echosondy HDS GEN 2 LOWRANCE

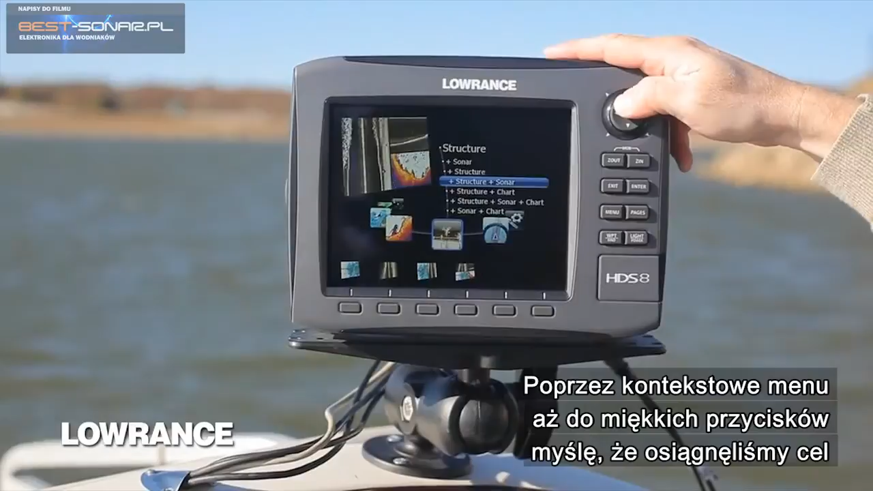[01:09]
It's fairly easy to use. Structure map takes away all the interpretation that the user might have to do.
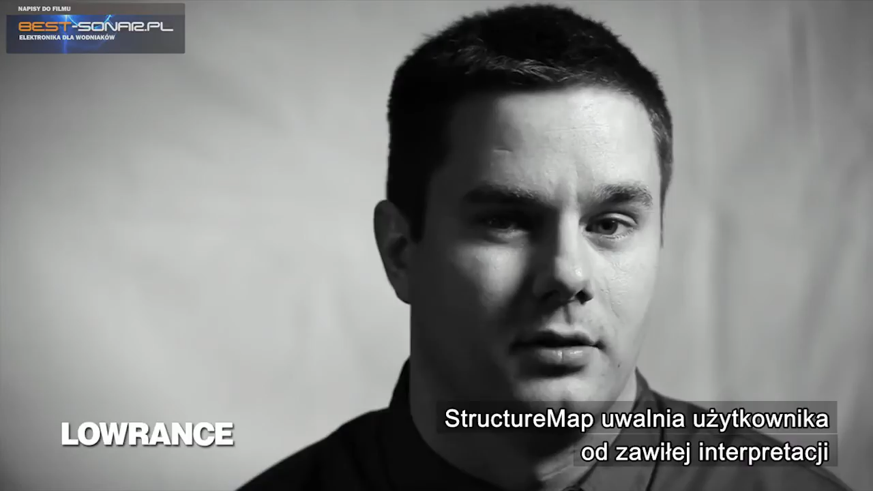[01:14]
It shows your structure scan data on the chart
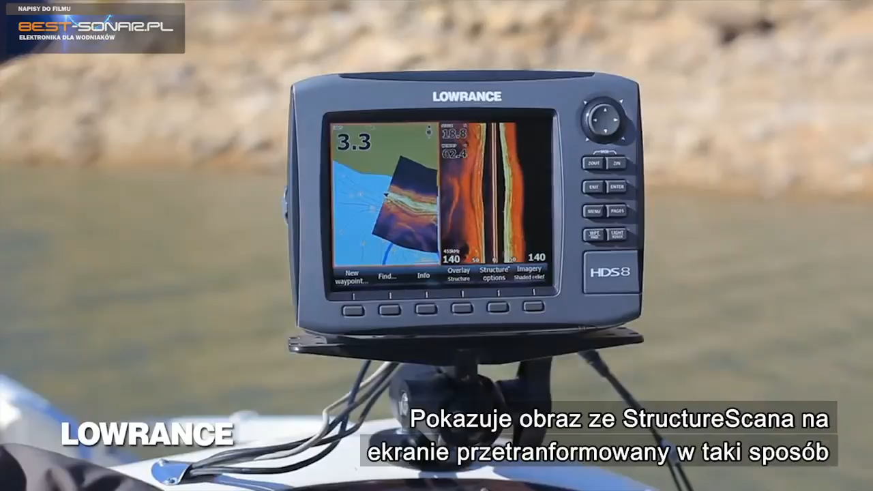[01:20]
morphed and transformed in such a way that is geographically correct.
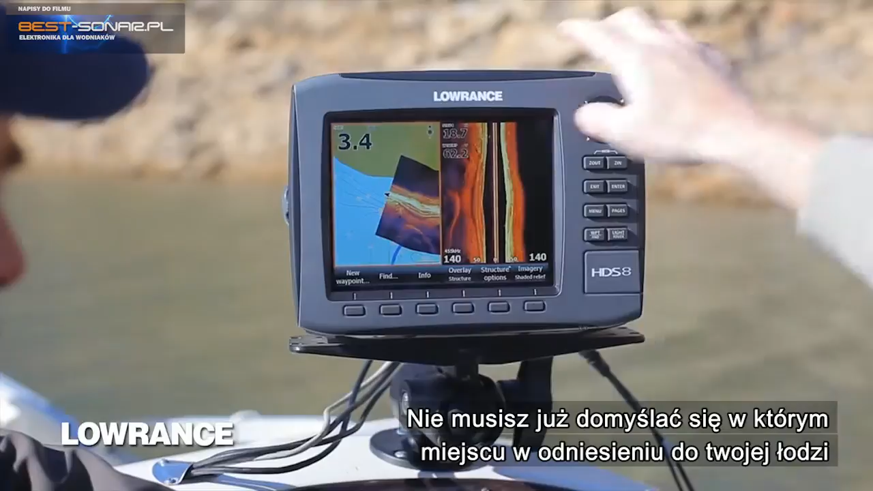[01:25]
You never have to wonder where a rock might be in relation to your boat, because you'll see it all the time right on your chart.
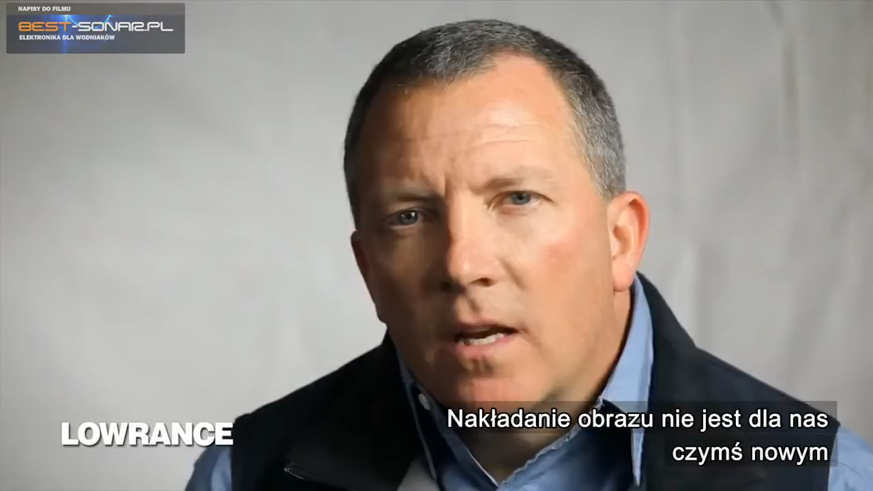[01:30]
Overlaying information on top of a chart isn't anything new.
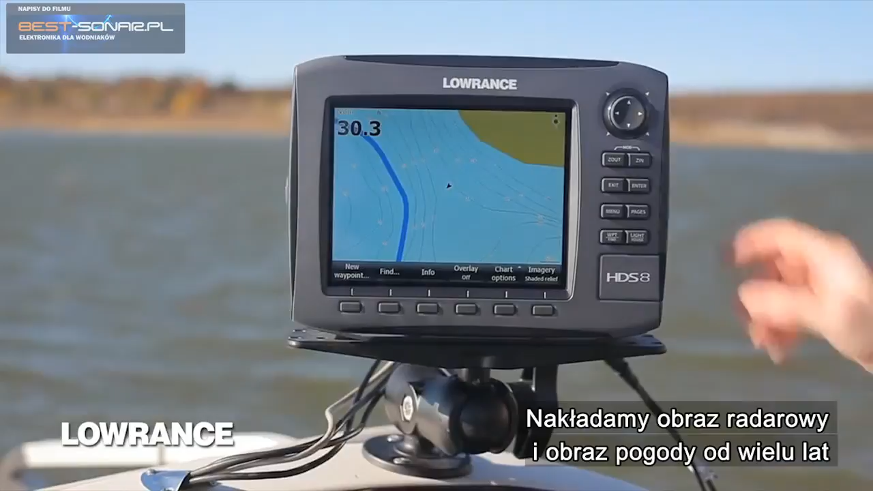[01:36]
We've been overlaying radar information and weather information most recently for many years.
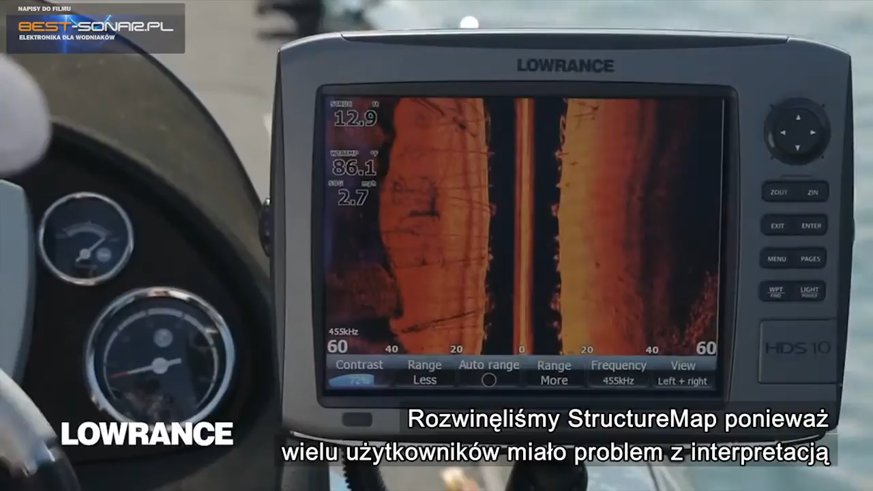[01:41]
We developed structure map because a lot of the early adopters of structure scan were having difficulty interpreting it. So, overlaying the structure information on top of the chart allows you to better see where that structure is positioned in relation to your vessel.
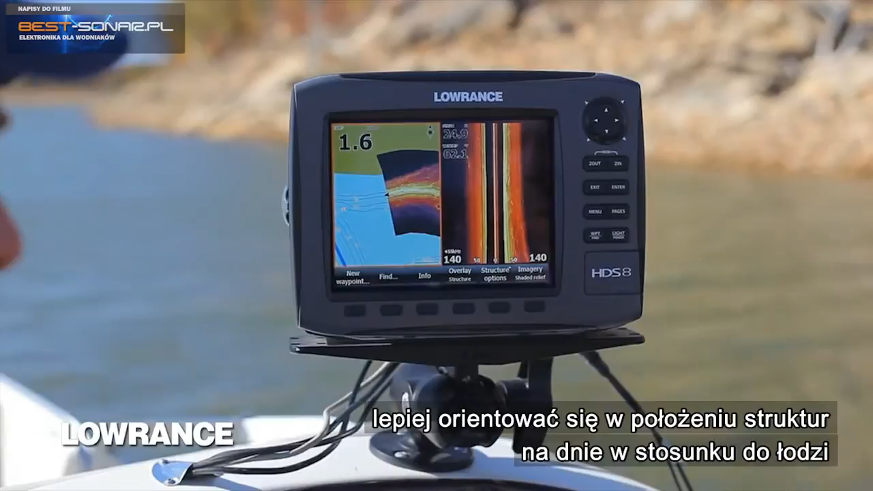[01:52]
Whenever you make a turn or any type of movement with your boat, you should see a nice, clean, seamless picture on the chart at all times.
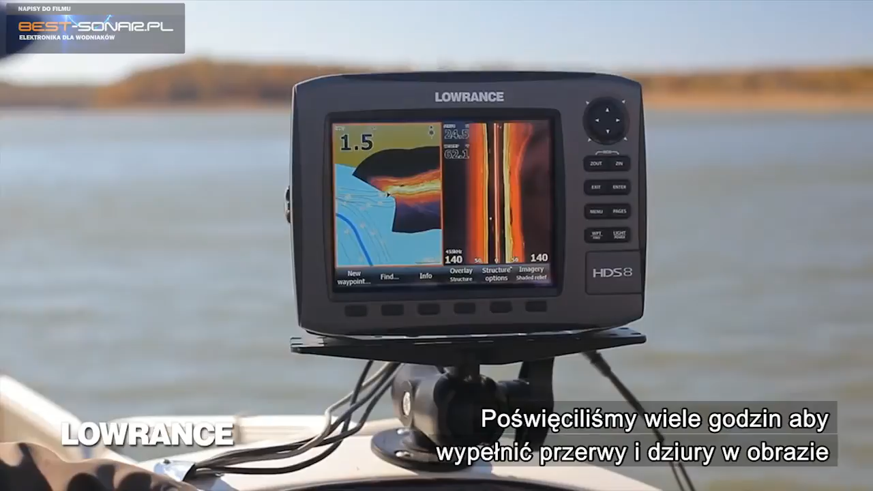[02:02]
It took many hours to perfect how we fill in gaps or pin holes in the data, but now you should see a clean, seamless picture all the time. The ideal speeds you'd want to keep your boat at when using structure map are typically the same you might want to use with structure scan.
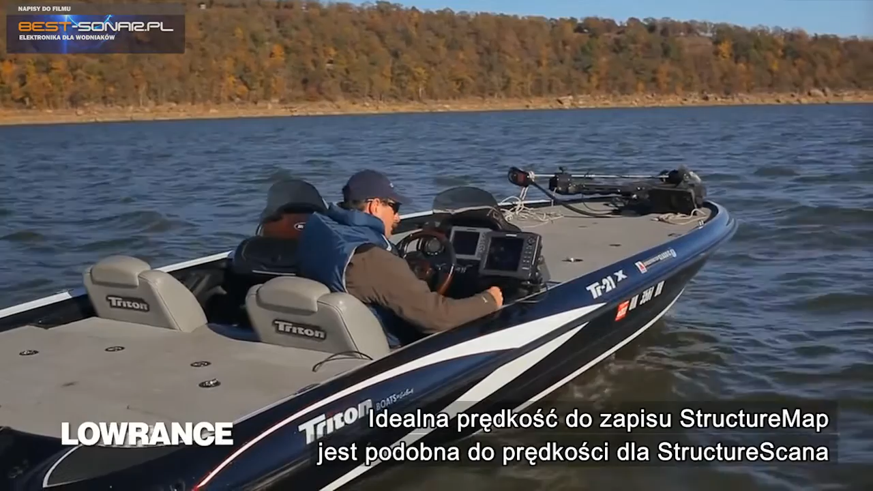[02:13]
A good speed would be 3 to 4 miles per hour as you would with structure scan, but a max speed of structure map would be under around 10 miles per hour.
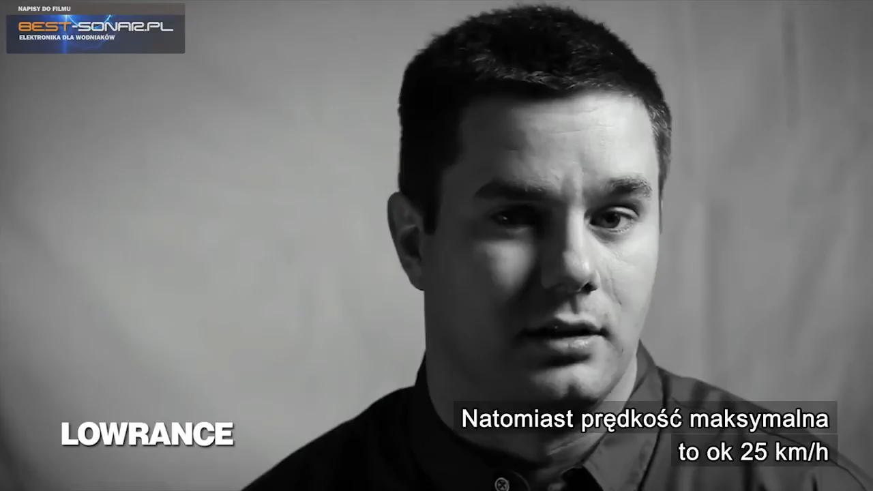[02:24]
Another nice feature of the HDS Gen 2 product is the much faster processor.
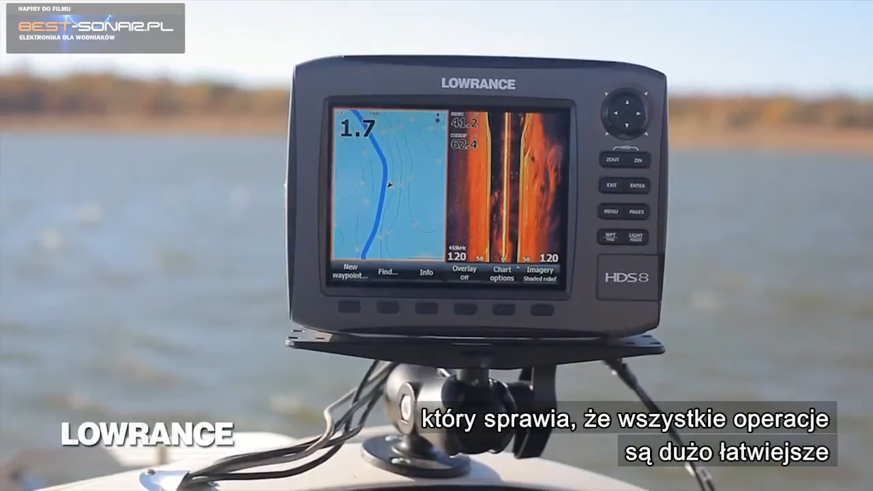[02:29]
It makes the entire experience of using the MFD on the water so much easier.
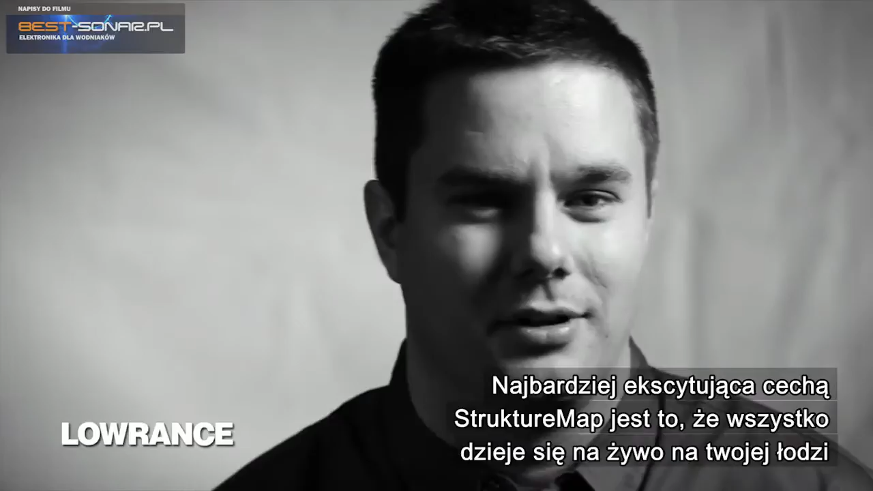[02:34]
The most exciting part about structure map is that it can happen real time live there on your boat.
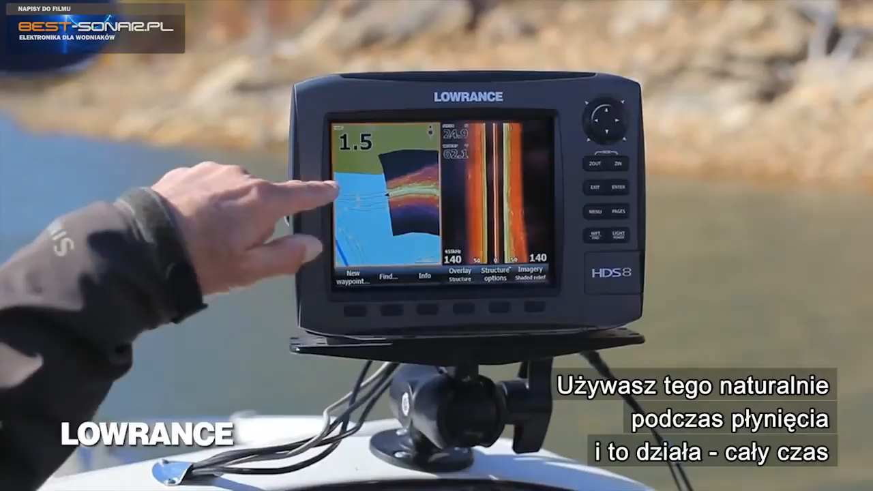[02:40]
Just a normal usage just while you're driving. It just works all the time.
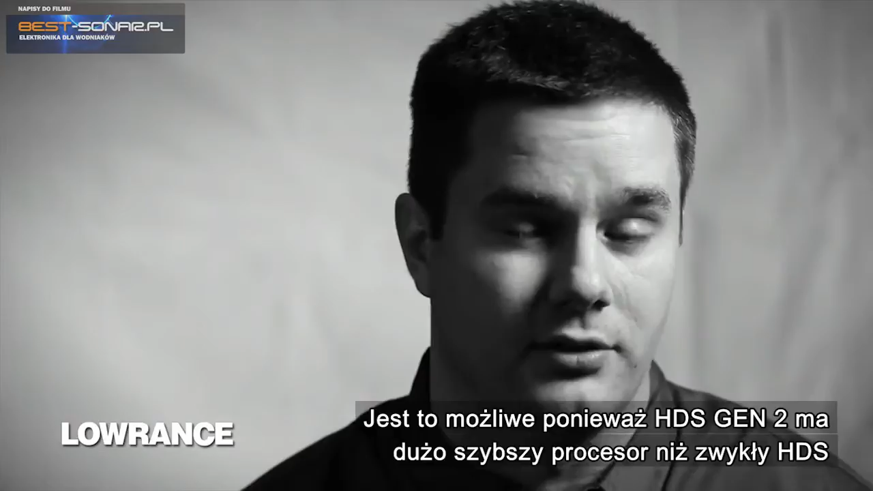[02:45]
And that's only possible because HDS Gen 2 has a much faster processor than the original HDS. This is, I gotta tell you something though,
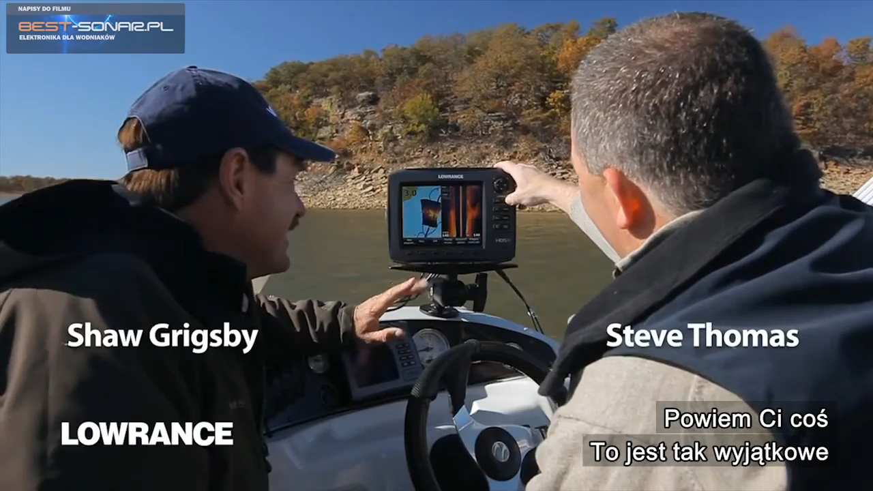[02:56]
this is so unique because what I'm seeing, you know, this is the first time seeing this thing.
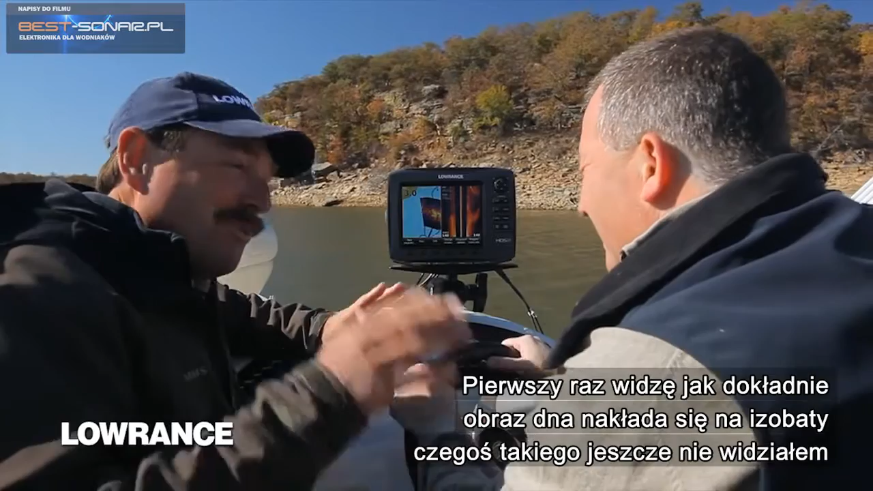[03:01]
What I'm seeing is how much the structure follows the contours that I've never seen before. I mean, just, you know, never even been able to pick that out before.
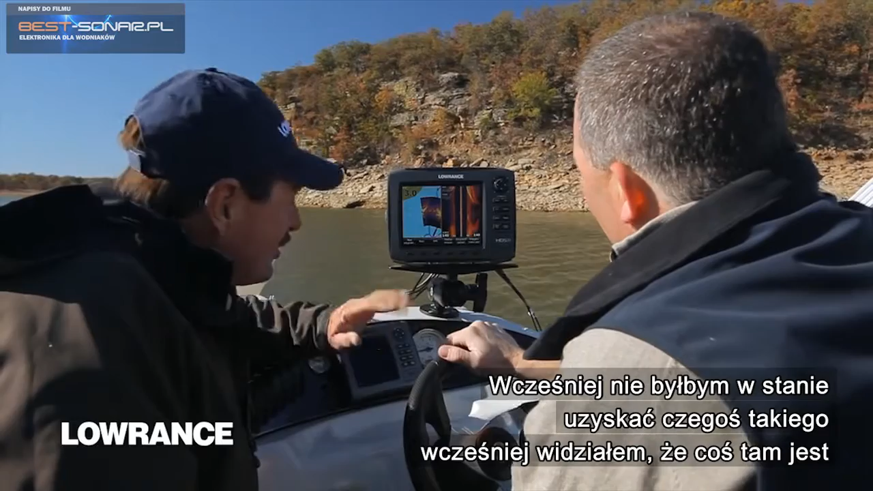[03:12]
You just know there's something there. But you don't realize that this vein follows this contour line or this follows it. It's really unique. This is awesome.
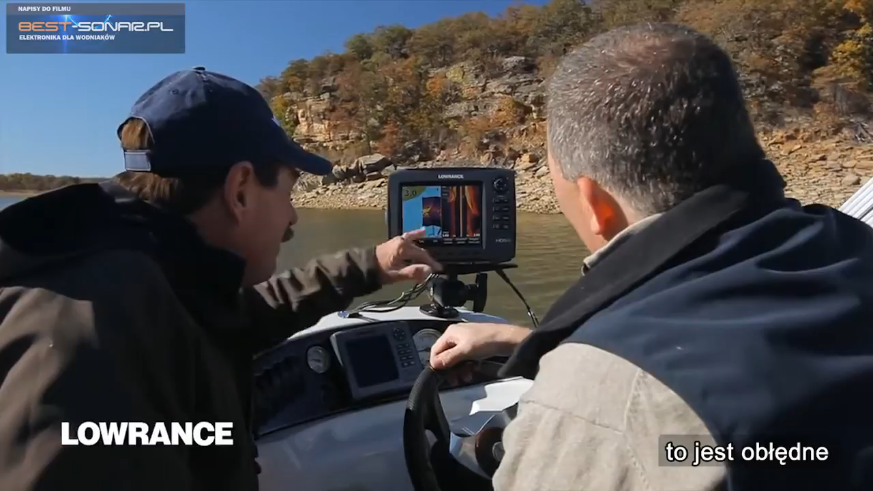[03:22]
I mean, just being able to see, you know, the high spot here. Of course, you can see how it's getting shallower right there and rocks on both sides. And look at the different levels. They're almost exactly following your contour lines.
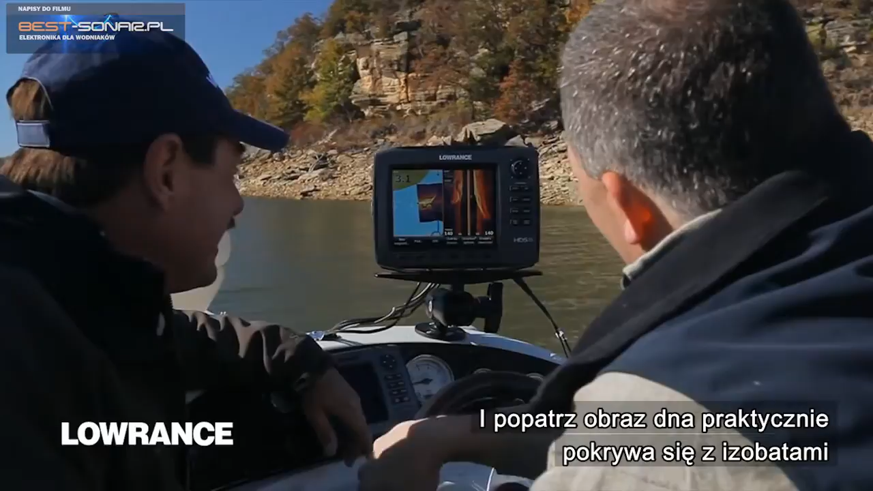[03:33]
That's incredible. I mean, this is a spot right here where it pinches down. I'd go, yeah, I want to fish that. Now, can we track back and waypoint it like we used to do with structure scan? Absolutely.
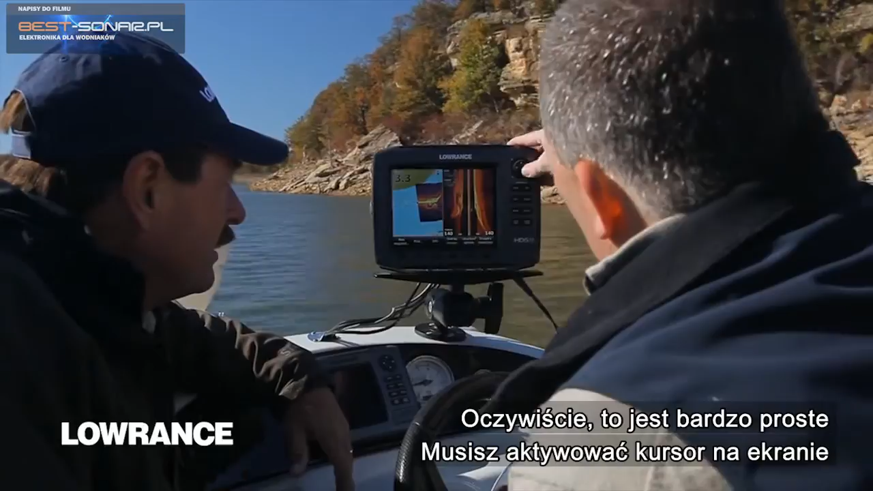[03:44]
You can, it's very simple. Just activate your cursor on the chart, position it where you want it, hit the enter key once, save it as a waypoint, and you're good to go.
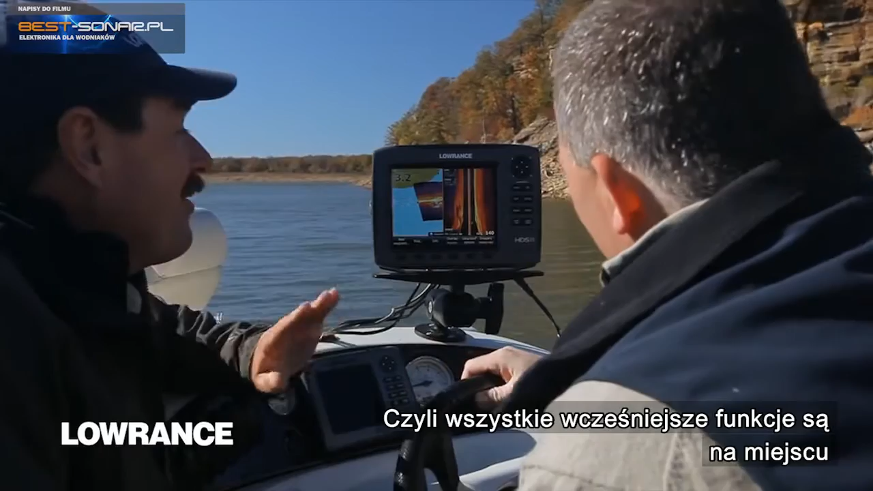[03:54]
So it's just, all the features that we used to have are still there. Absolutely. We didn't take anything away.